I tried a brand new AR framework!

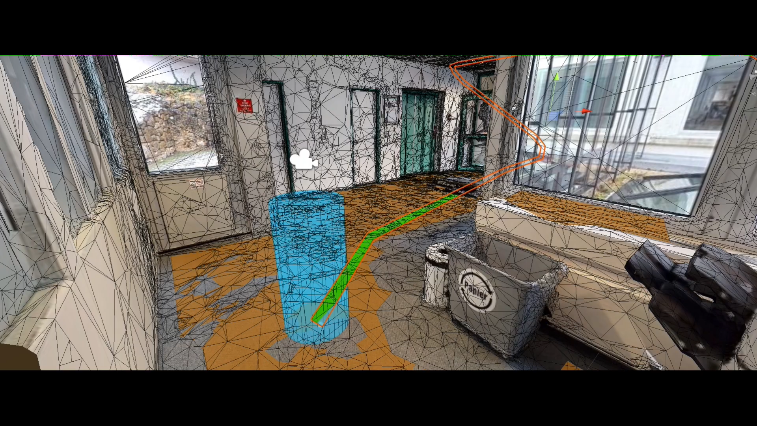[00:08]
Hello, my name is Josh and I'm creating a Unity template for AR Indoor Navigation to help you jumpstart your AR project.
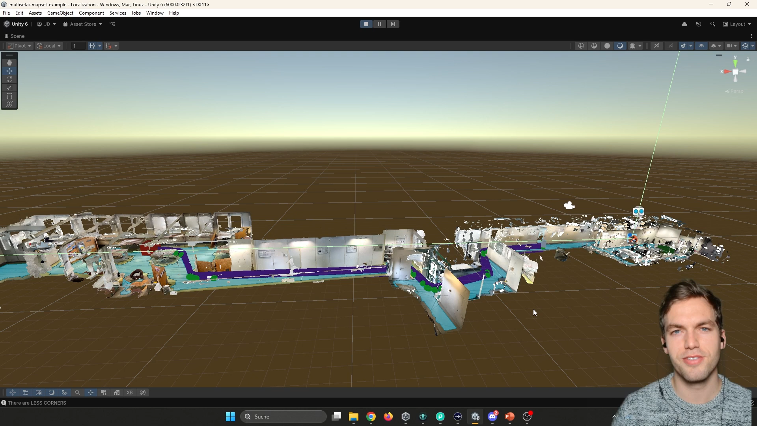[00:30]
This video is sponsored by Multiset, so thank you very much for sponsoring and let's get right into it. In this scene, you see three maps merged together as one map set, they call it.
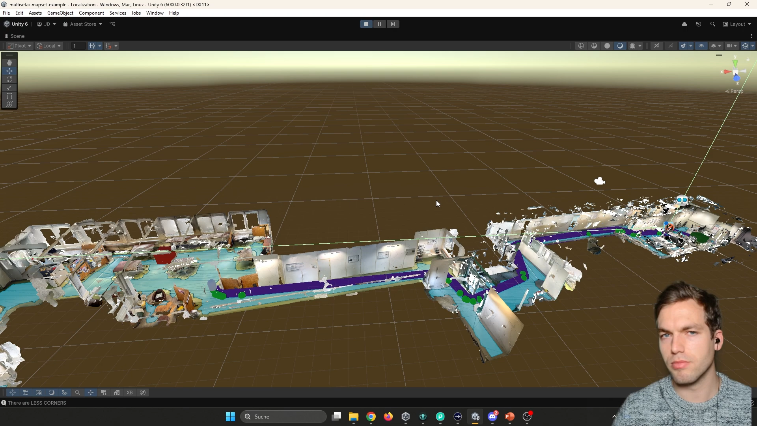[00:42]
So this is, in the end, it's three point clouds that are put together.
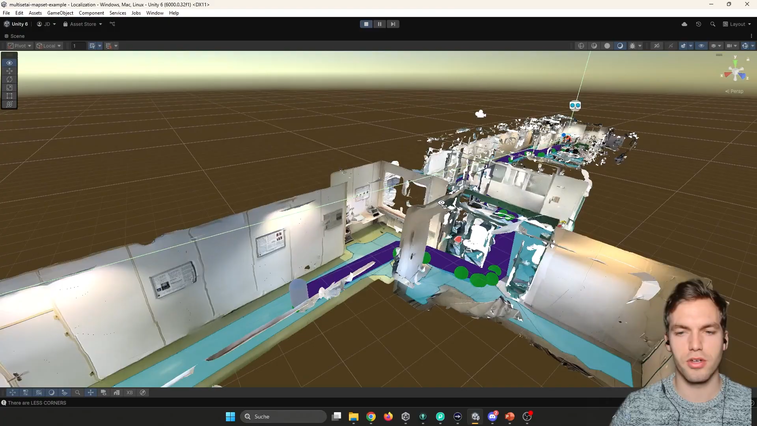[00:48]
And here in Unity, I've created a small little demo script of the NavMesh agent.
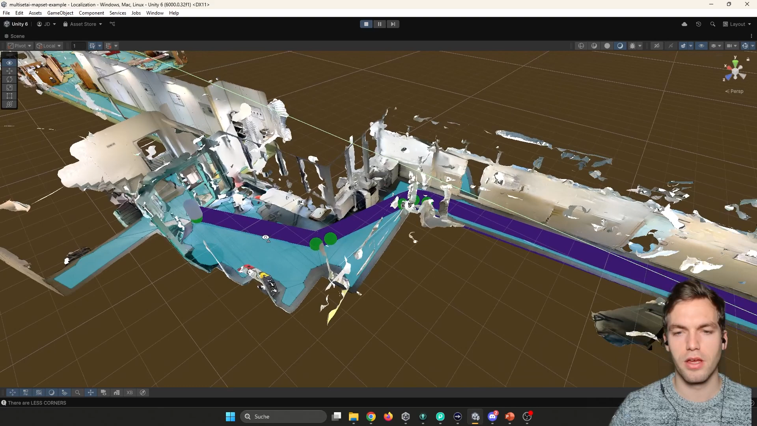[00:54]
And in other videos, I've shown already how to use the NavMesh system for navigation.
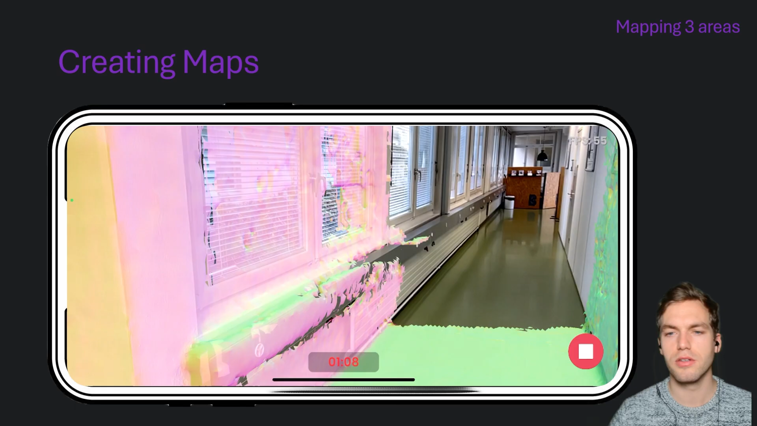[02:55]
In the beginning, you're just going to start capturing the one one part.
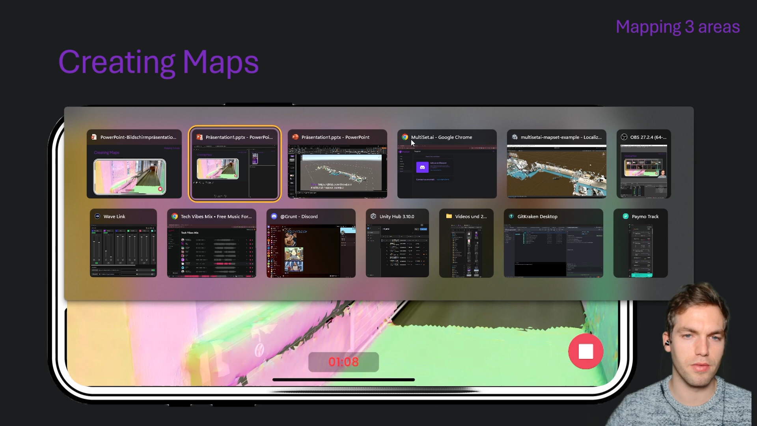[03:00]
But let me show you an example.
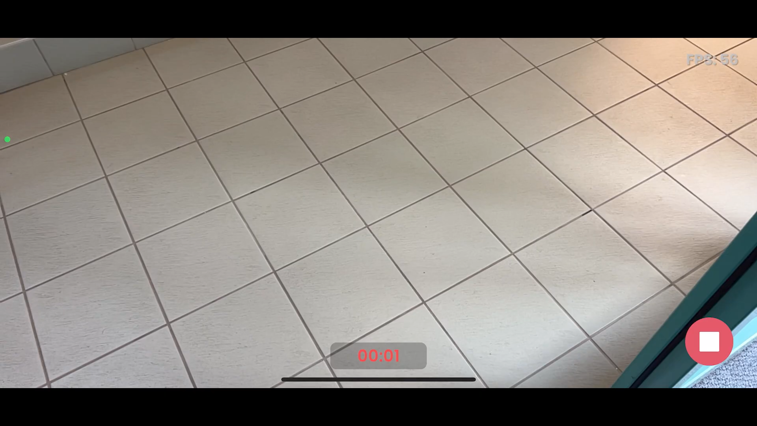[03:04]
You're going to wait three, four seconds, and then it starts mapping. You're going to walk through your whole scene that you want to capture.
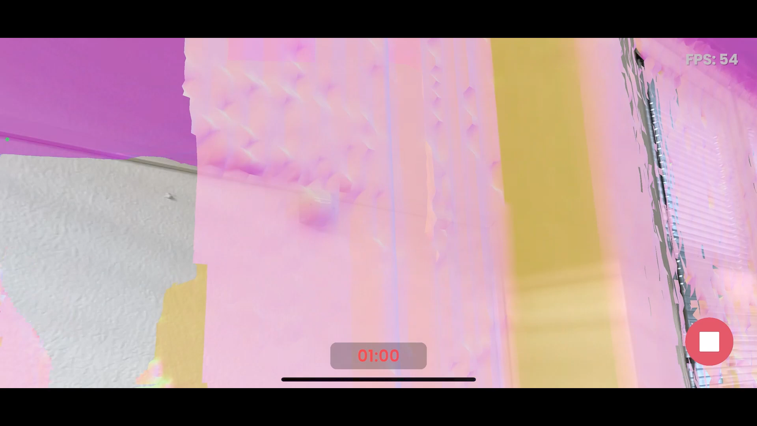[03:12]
So in the documentations, they say you're five minutes, you can go beyond five minutes.
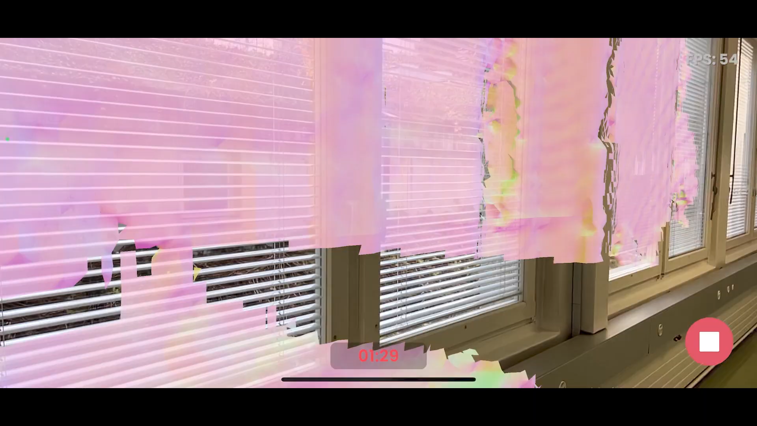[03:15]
But I also have had issues with scanning above five minutes.
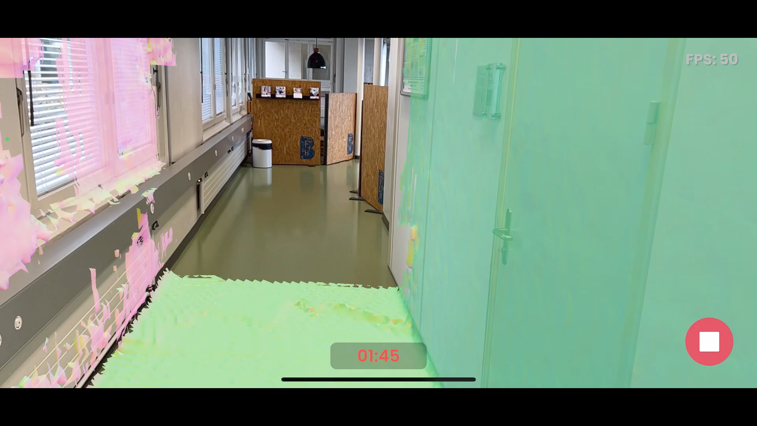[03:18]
Yeah. So here was actually recording 10 minutes.
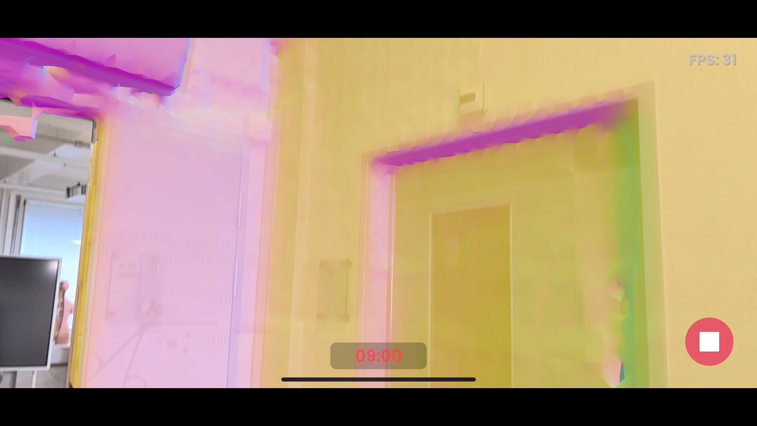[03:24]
So quite a big space. But in the end, this just worked out great. Then it's done.
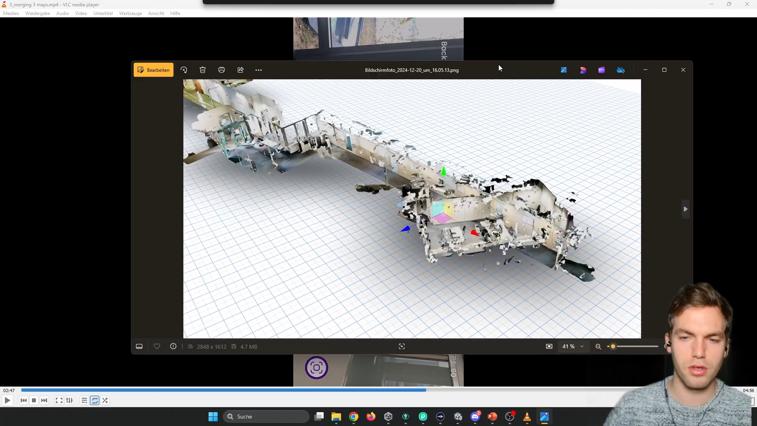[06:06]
In one case, I had the issue that it was mapped not correct.
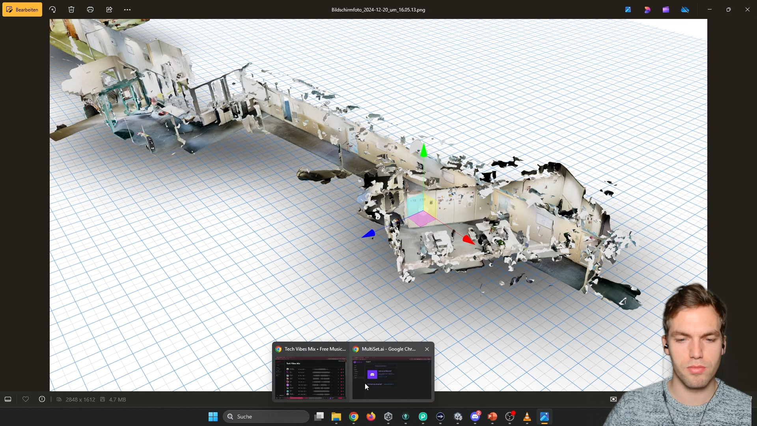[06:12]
You can check this by going into here, the map set, view map set, view maps.
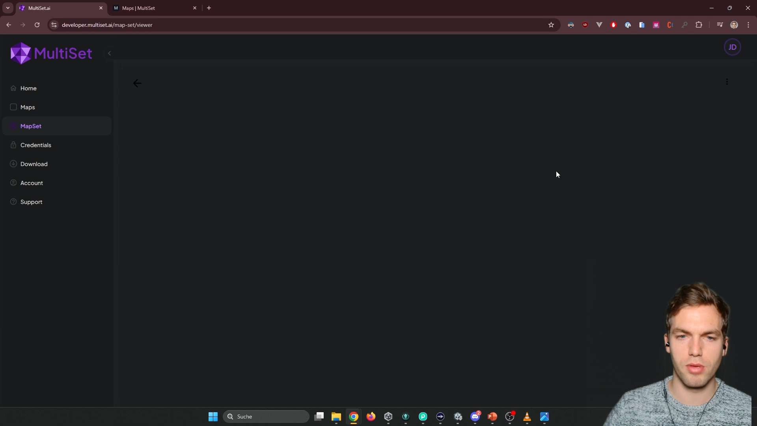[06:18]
For this map set, it was also a bit weird.
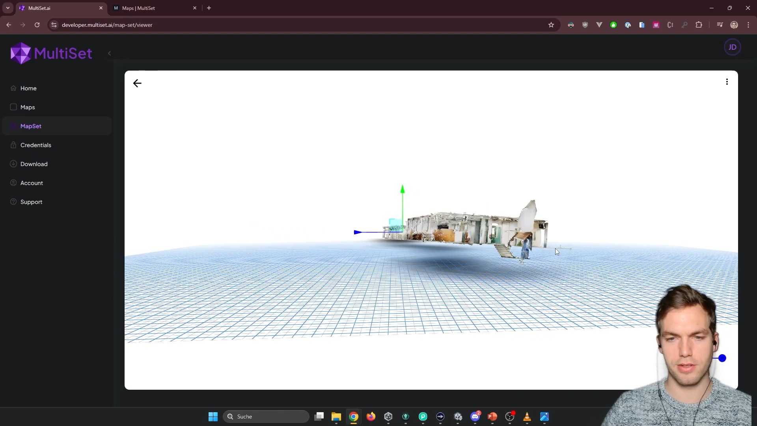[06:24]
It's kind of wonky. The first merge, like I showed in the picture, it was like this.
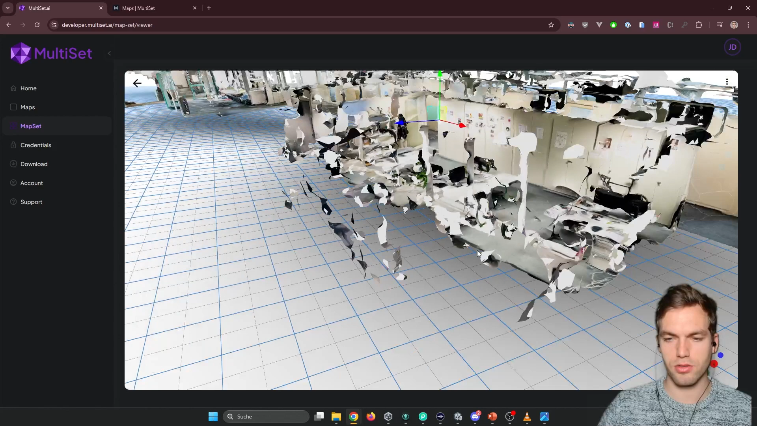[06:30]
Then I simply removed it from the, from the app and I added in again.
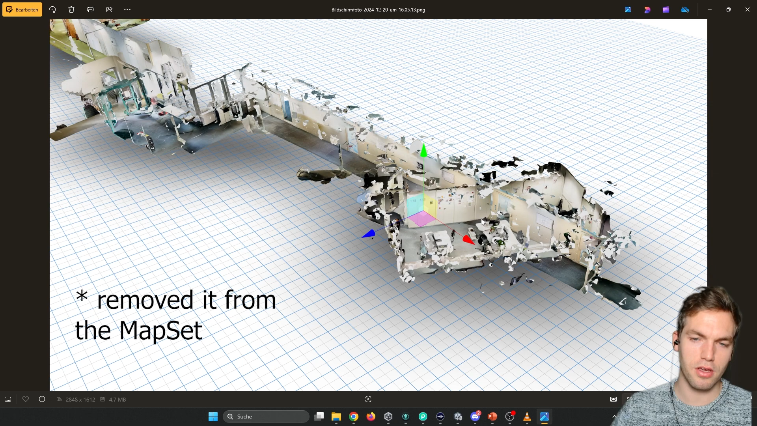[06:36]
And then, then it worked. Like you can see here, it,
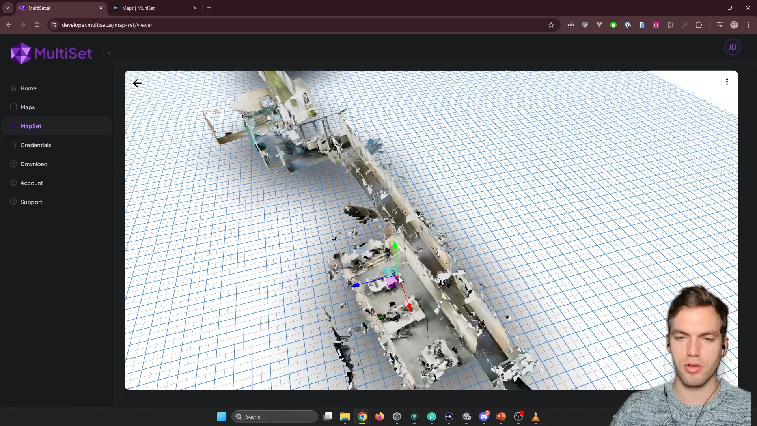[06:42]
it positioned correctly and it helped that I, I merged from the origins. Okay.